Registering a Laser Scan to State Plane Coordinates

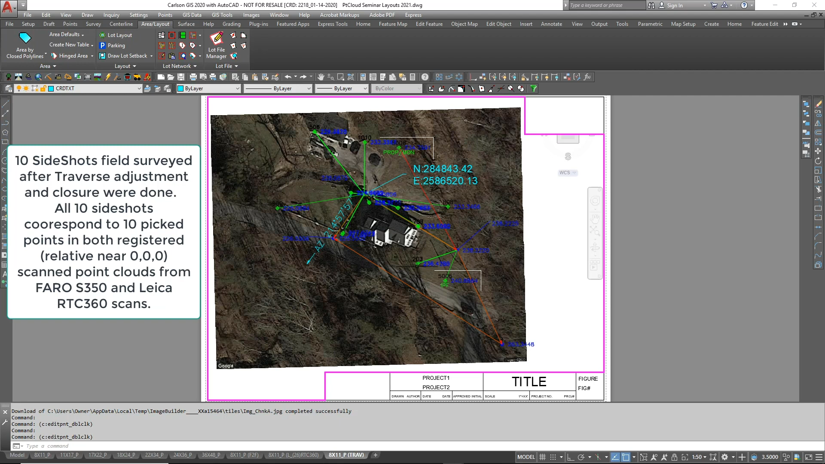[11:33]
And use those points to register them to the control that we shot in the field, using the closed traverse points that adjusted out to about one hundredths horizontally and two and a half hundredths vertically.